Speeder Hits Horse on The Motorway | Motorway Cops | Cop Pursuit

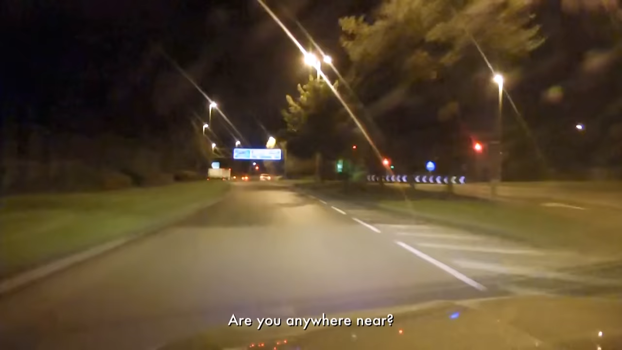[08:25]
Are you anywhere near? We're just coming on to 58 mate. The cops need to take action now before the car leaves the relative safety of the ring road.
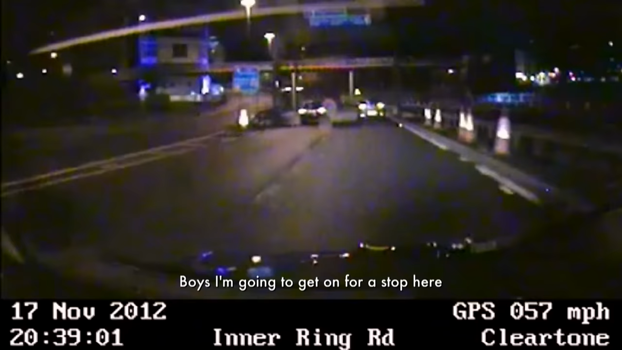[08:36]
Boys, I'm going to have to get on for a stop here because he's going for it. Are you anywhere near me? We are coming towards you. We're at the 58.
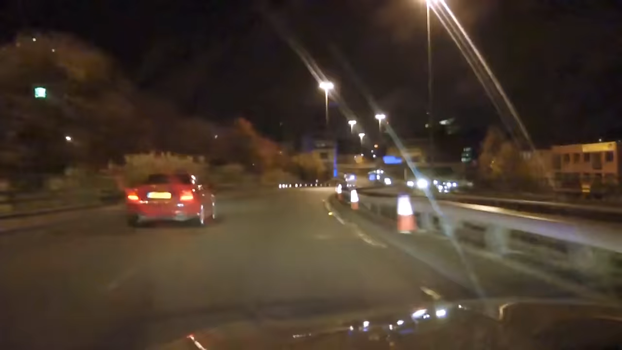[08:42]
We're in the underpasses. You've bought my traffic just a minute.
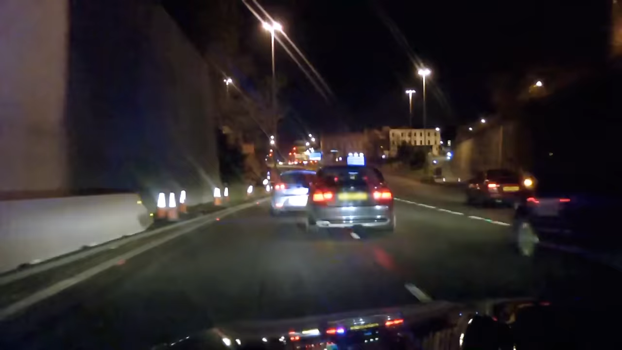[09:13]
Come on mate. Fucking lighting up.
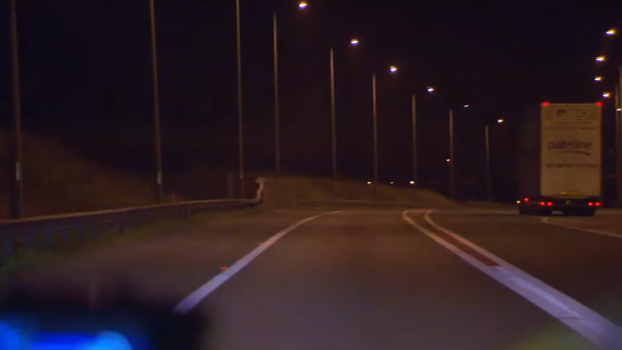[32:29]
I'm guessing they've disappeared down the embankment onto the road down below, but certainly not round here. Unfortunately, we weren't able to get to them.
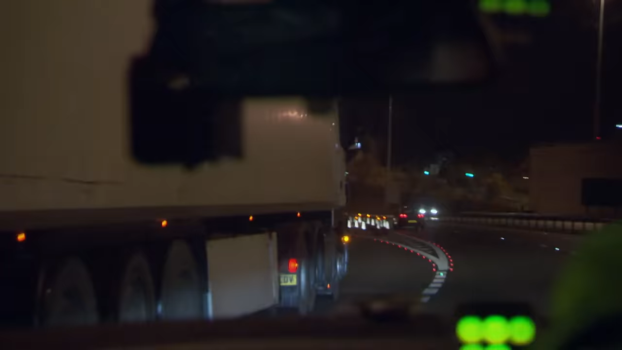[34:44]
Obviously Dale's slowing down now just in case he's in the middle of the carriageway or there has been a collision. On average, 35 people are killed or seriously injured on the hard shoulder each year.